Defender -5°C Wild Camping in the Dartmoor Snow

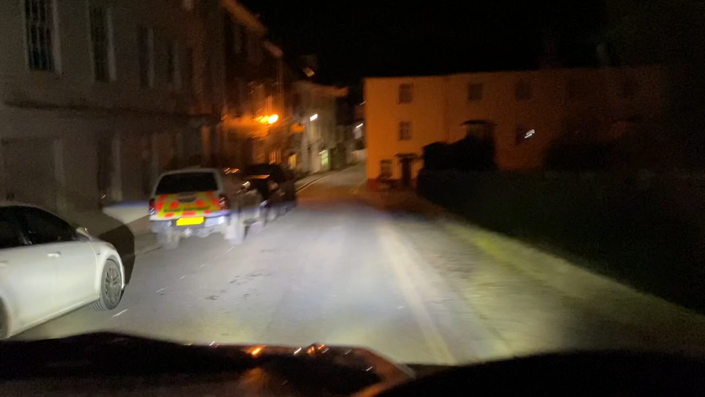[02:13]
Right, hey, look, a little nice little crew cab 110 there. Just gonna head up now to the local village and up to the moors to find our spot.
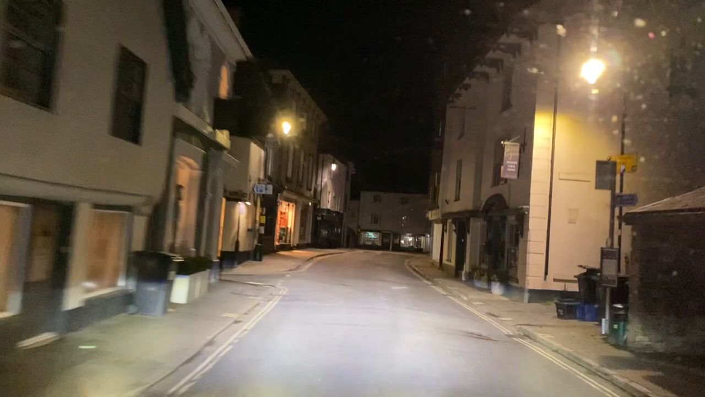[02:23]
Got one in mind, as I said earlier, but yeah,
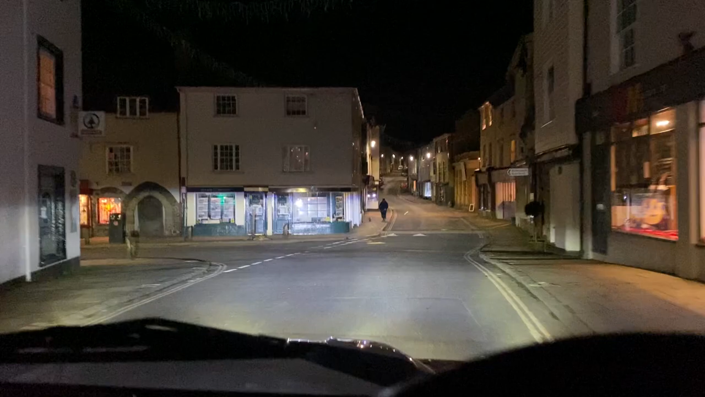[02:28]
I'm not sure if it's gonna be perfect or not, but we'll have to see when we get there. Let's hope so.
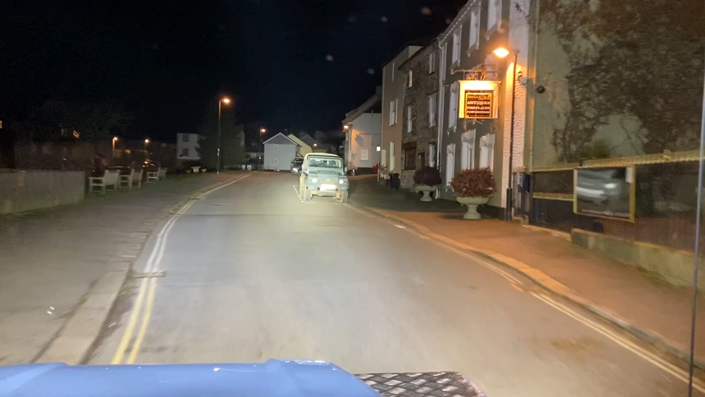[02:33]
As you can hear, it's pretty steep. Having to keep the engine at high revs all the time now.
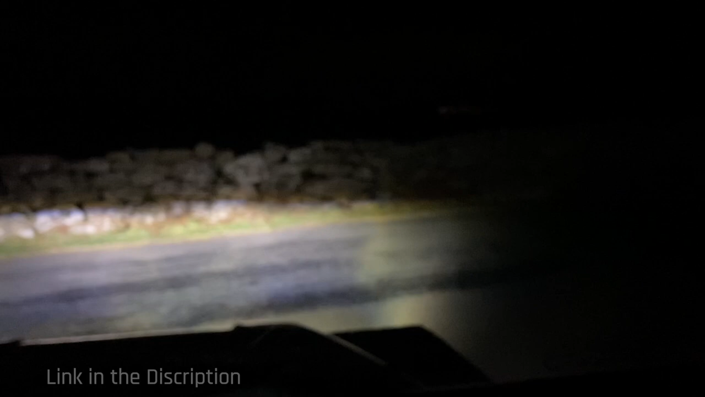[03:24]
Getting pretty close to the spot. There's a few places along here where you probably could. Just wanted to make sure to set an alarm nice and early so it could be up if anyone's around, but I'm sure it'll be absolutely fine, which is good.